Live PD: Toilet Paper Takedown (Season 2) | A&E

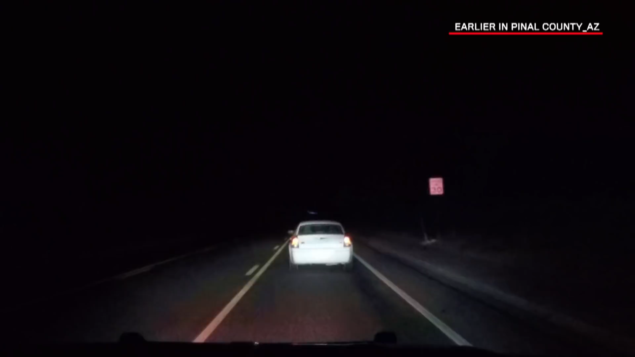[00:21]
He's waving his hand out the window and it appears that he's not going to be stopping.